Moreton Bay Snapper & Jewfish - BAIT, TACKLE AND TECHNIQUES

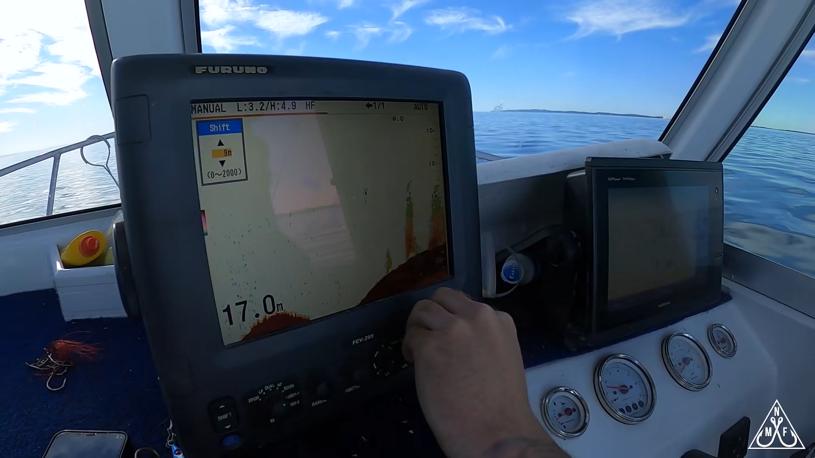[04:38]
On screen: depth 17.0 m
it's coming up on the spot here 17 meters
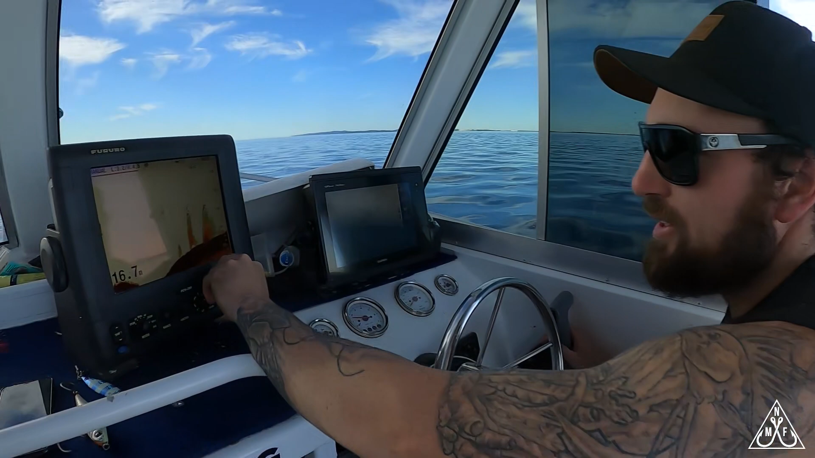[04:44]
there's a bit of bait on it a couple fish hanging off it let's see if they're biting you can only hope especially in the bay it's a bit hitting this sometimes but
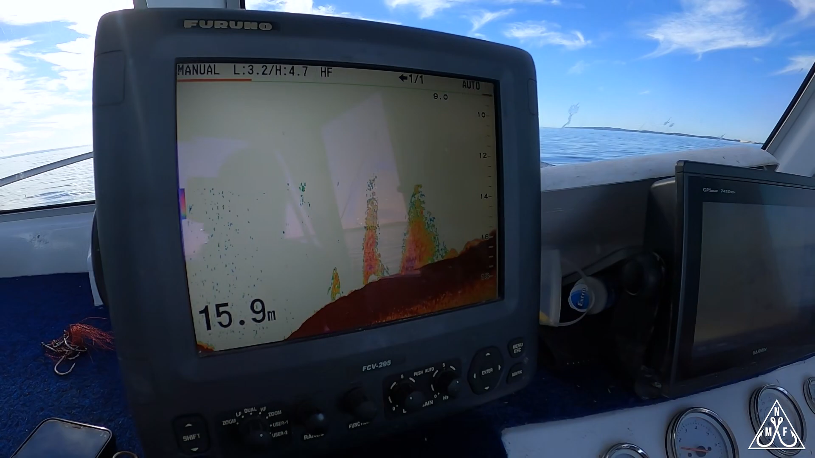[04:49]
On screen: depth 15.9 m
you can see a couple good archers hugging the bottom here